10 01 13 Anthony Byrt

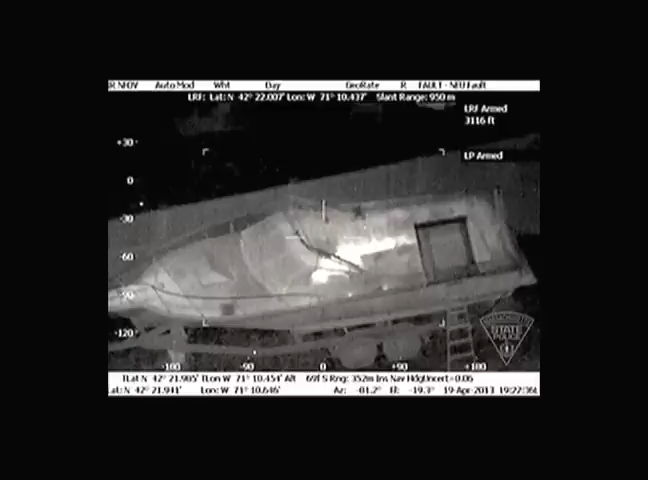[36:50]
at which point the helicopter wouldn't have been able to see him at all. And so I think as a kind of example of the kind of narrative potential of an image, this is pretty potent.